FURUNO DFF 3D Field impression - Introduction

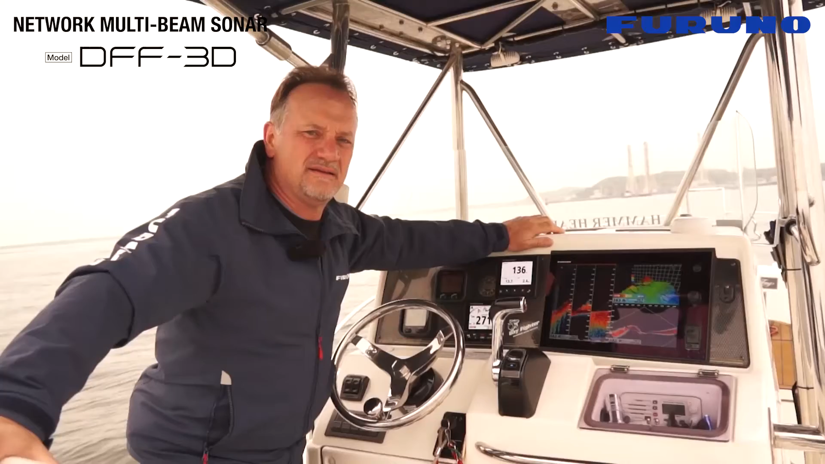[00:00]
Hi, I'm Eric Kunz, Senior Product Manager with Furuno. And today I'm really excited because we're fishing on Tokyo Bay for Japanese snapper using our new DFF3D multi-beam sonar.
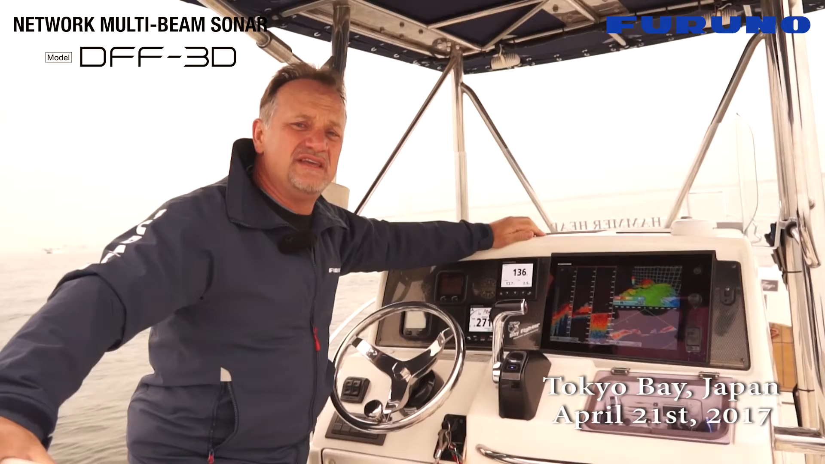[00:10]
The great thing about the multi-beam sonar with the DFF3D scanning technology is that we can look side to side directly under the vessel in deep water. Here we're looking at over 300 feet of water up to 500 feet of water in this location. And you can easily see how the contours of this bottom are clearly shown and we can target individual areas using this system.
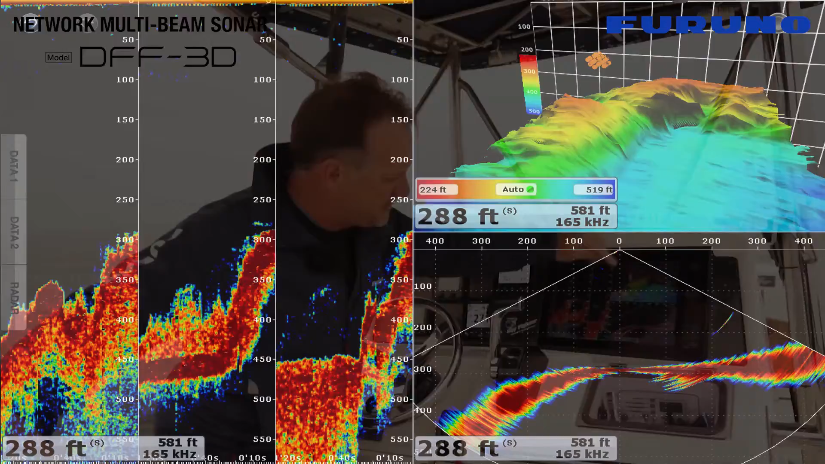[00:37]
On screen: depth 288 ft
On the upper right you see a 3D mode.
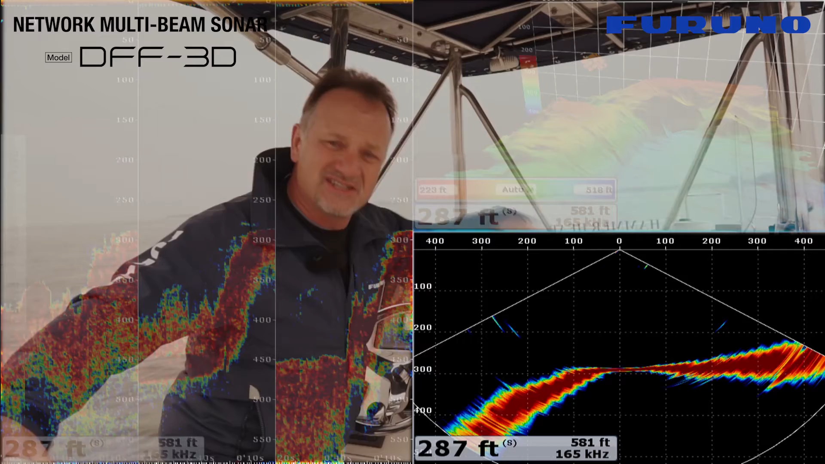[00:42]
On screen: depth 287 ft
Below that you see like a side to side vertical profile mode. And also on the left hand side you see a triple beam
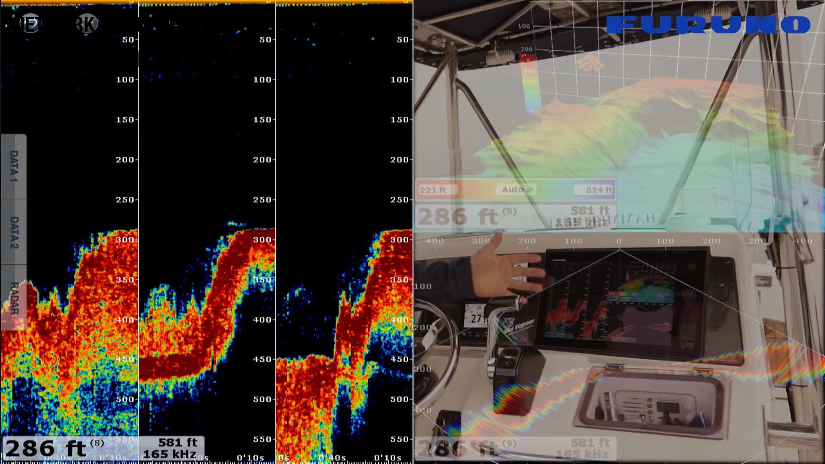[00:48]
On screen: depth 286 ft
mode where we're actually looking at 40 degree sections of the bottom on the left side of the boat,
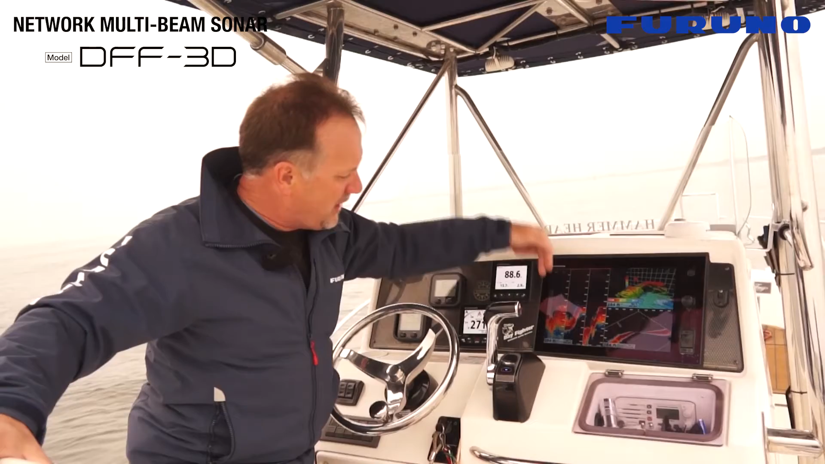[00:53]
the middle, and the right side of the boat. Between these three displays it's really easy to understand and intuitively figure out exactly where fish
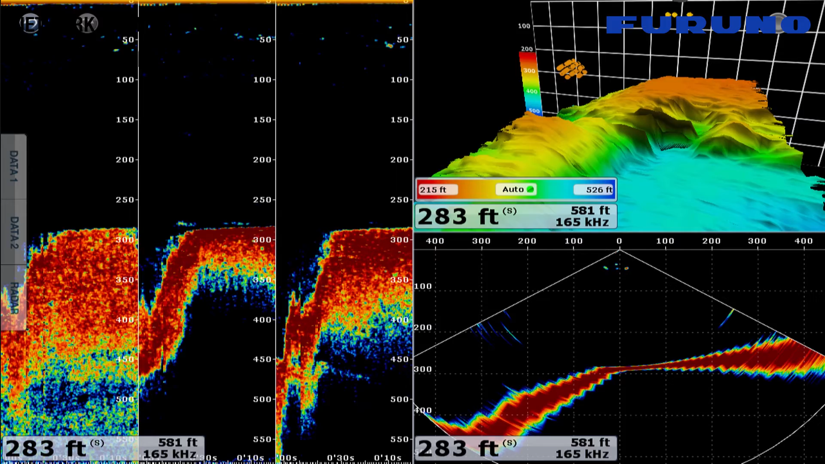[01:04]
On screen: depth 283 ft
are or exactly where structure is relative to where we are. simple and easy to use.